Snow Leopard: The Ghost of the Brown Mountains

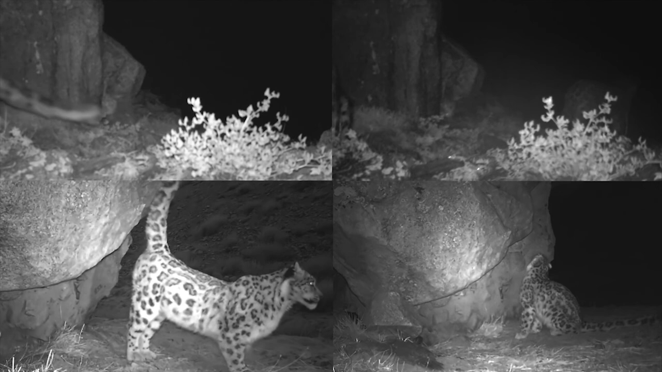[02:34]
and camera traps have revealed multiple snow leopards marking the same areas and rocks.